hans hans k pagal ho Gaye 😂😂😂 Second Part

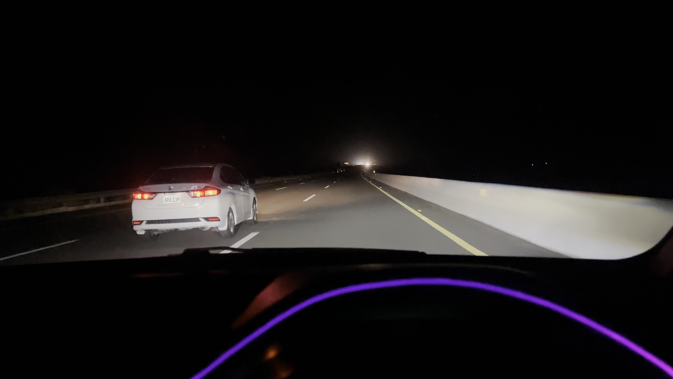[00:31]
किस तरह से निकले और कहां पहुंचे, उसके आगे का सब हाजिर।
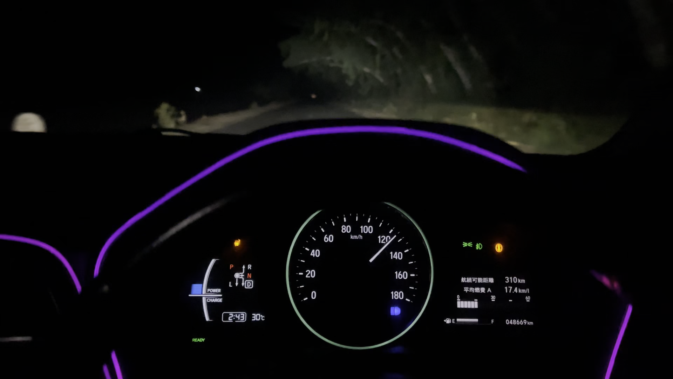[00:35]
रात के बज गए हैं कितने,
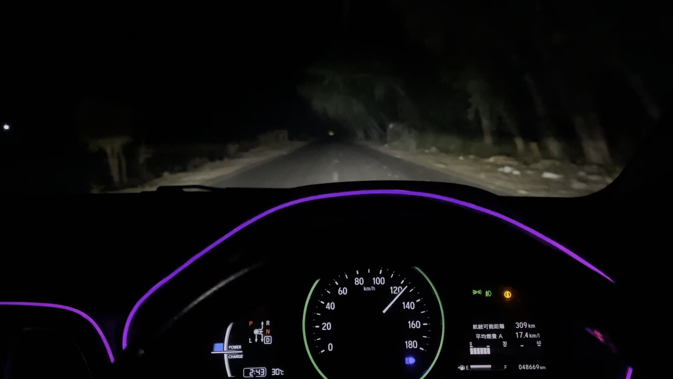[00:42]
2:43, रात के 2:45 का टाइम है। और उमर भाई कह रहे हैं कि कहां लेकर जा रहे हो सुनसान जगह पे,
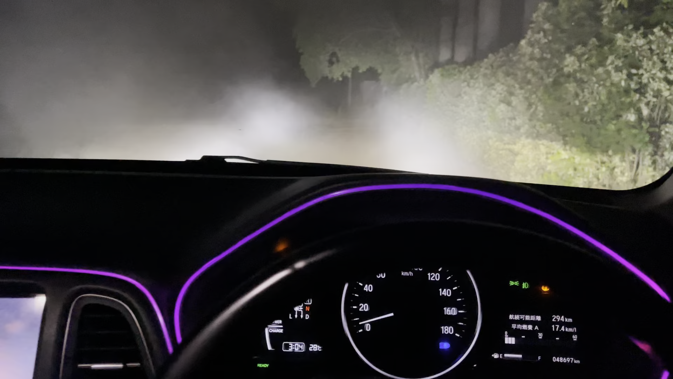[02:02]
सारी जिंदगी यहाँ से मुड़ मुड़ के मैं भूल गया यहाँ से मुड़ गया, अबे डरिया कौन है यार, ऐ दसो फिर